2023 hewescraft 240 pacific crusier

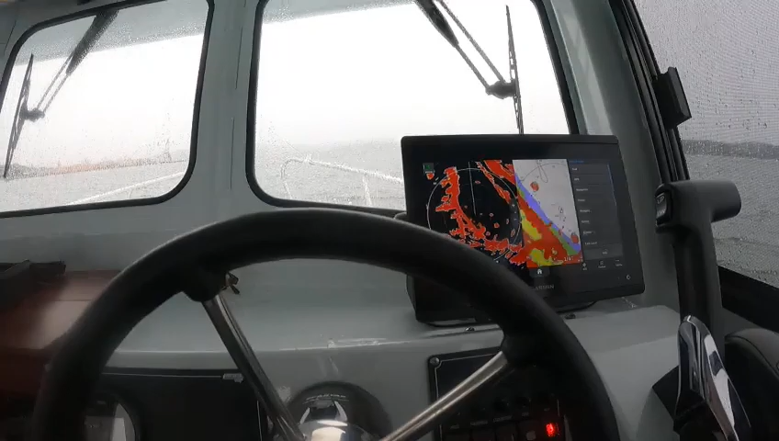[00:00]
hey this is Kurt the boat doctor got interrupted again doctors always on call that was emergency uh anyway we're back into this here uh get get off of that i got all your
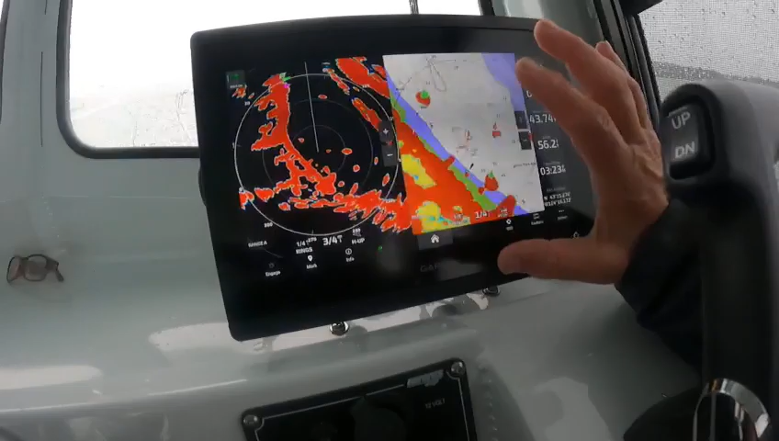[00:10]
settings right here this is your uh radar with overlay then you can do a dual uh three quarters
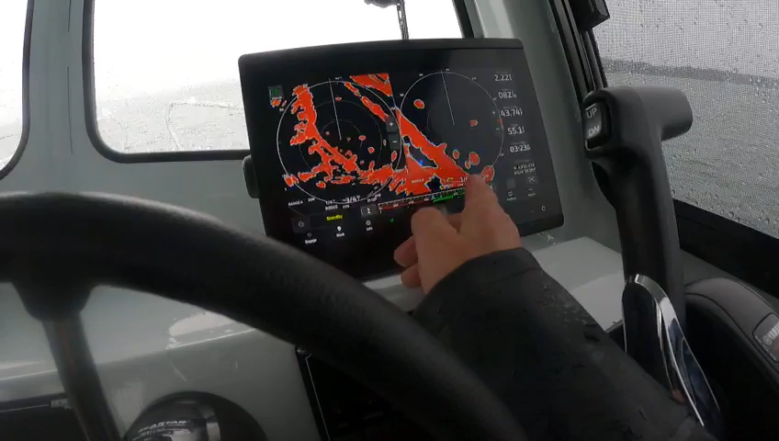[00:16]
and a quarter mile out so you can look out and in so you can see some close and far out the old one
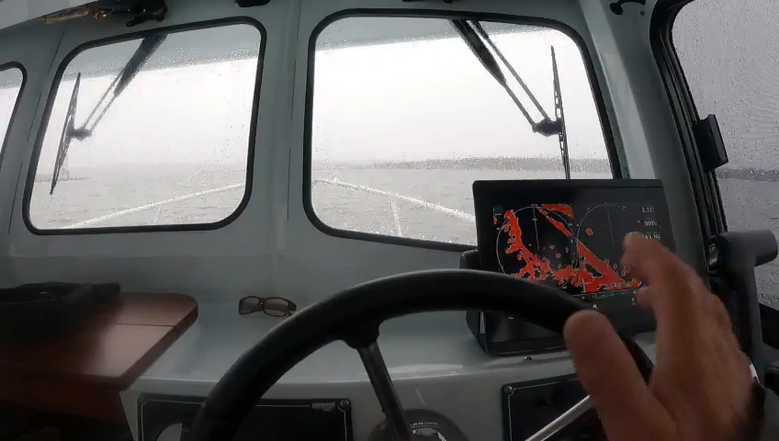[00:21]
three quarters if it was you couldn't see nothing ahead of you now you can on that and then i made a combo uh like sonars are right here with a magnifier that you can move woo look at that 41 feet kind of like that bait ball and then you of course you
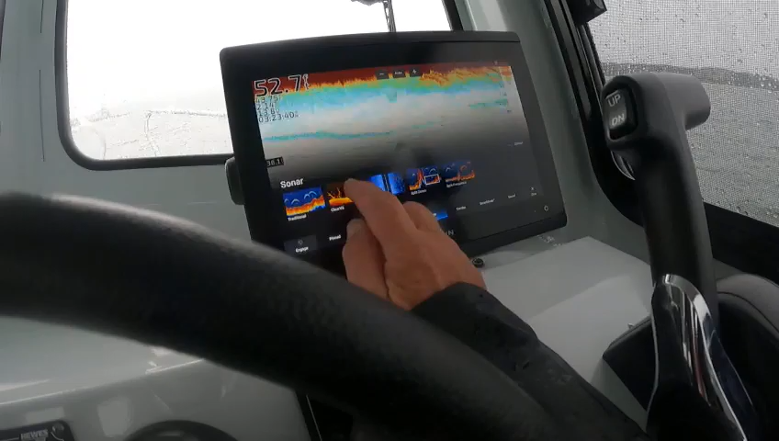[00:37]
got your down clear view and then you can cross it right there there it is and then
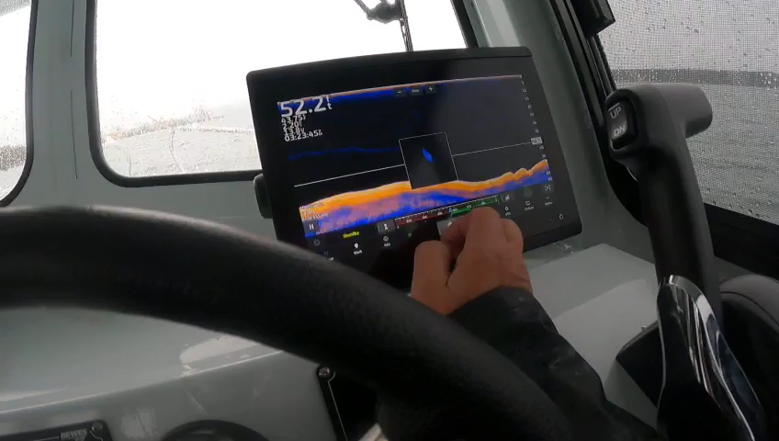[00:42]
you got your side view which you can go like here and there they are over on the left side
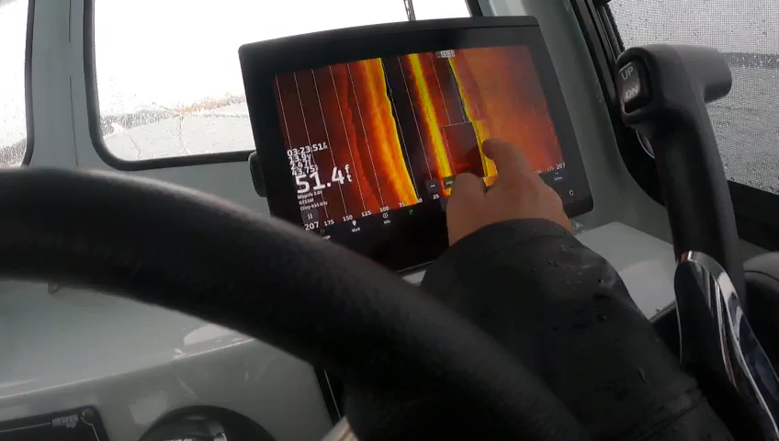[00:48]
there's nothing there it's right there so then you know to fish on the left side
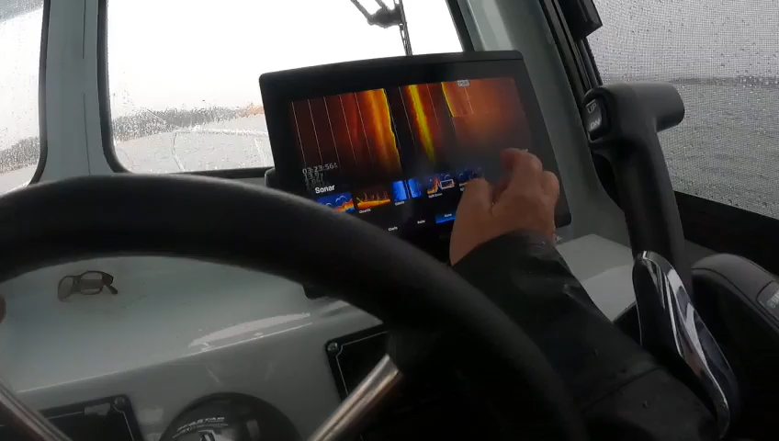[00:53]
of the boat then you go to combos i set you up a nice combo page here with the your
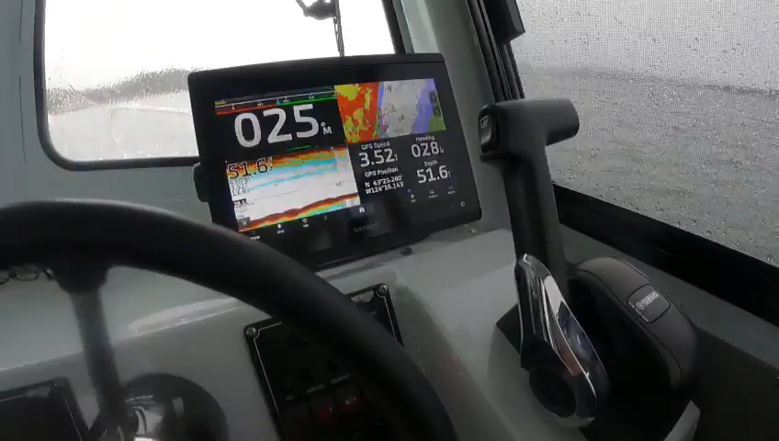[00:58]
numbers uh your uh autopilot radar overlay and
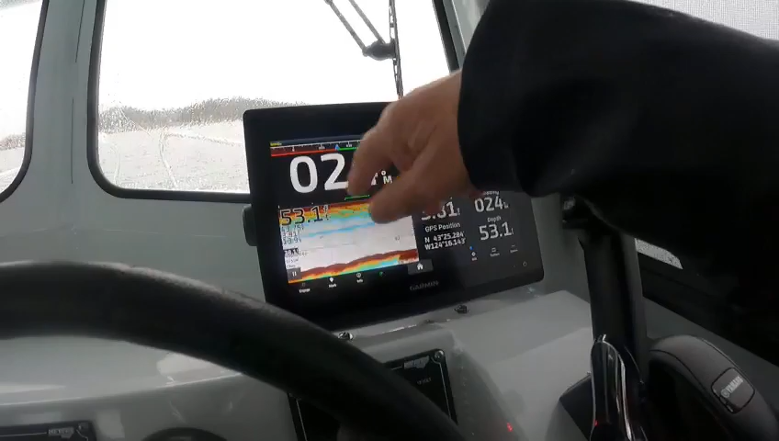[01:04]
sonar right there okay so the live well i turn that on you got power but nothing's going on back there
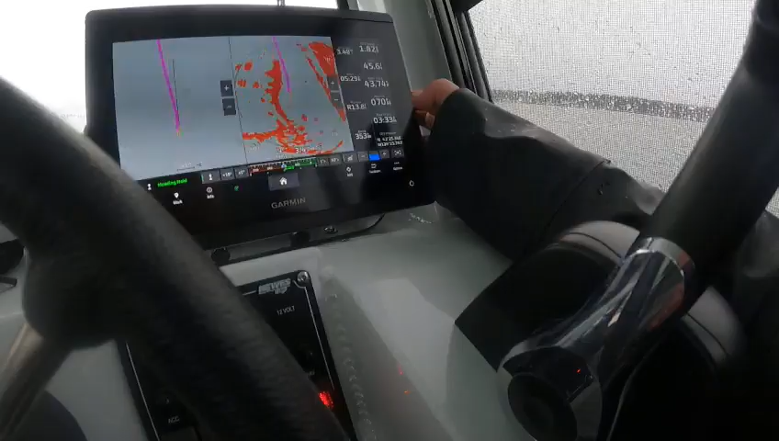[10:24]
going to say do you want your engage your autopilot yep engage
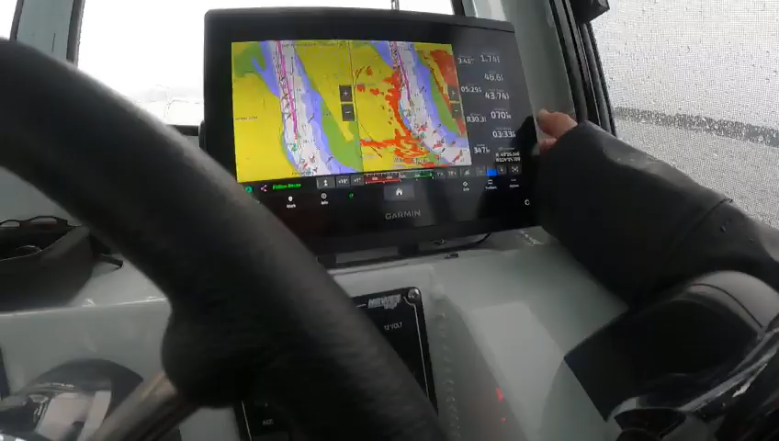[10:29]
there and now it's going to take me on the route right there and it's going to take me right up the channel and take me right back to where i was